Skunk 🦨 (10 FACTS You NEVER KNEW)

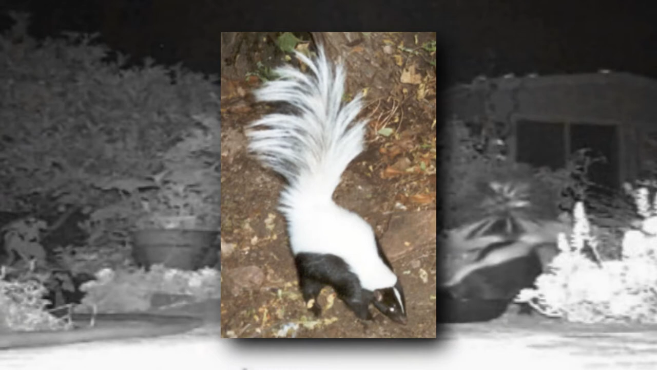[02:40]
hooded skunks also appear with an all-white back, but that's only one variety. They can also appear entirely black.
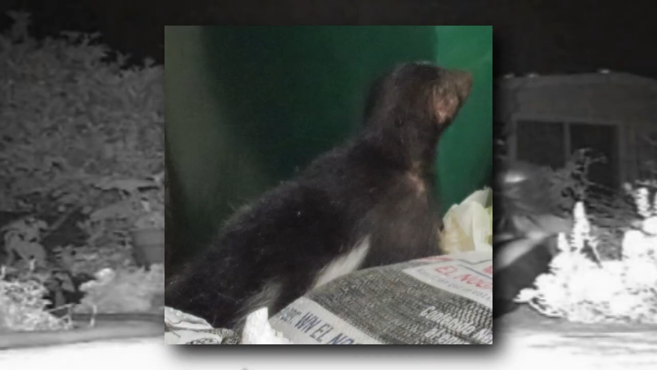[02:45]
They get their common name from the long fur around their neck. It makes them look like they have a hood.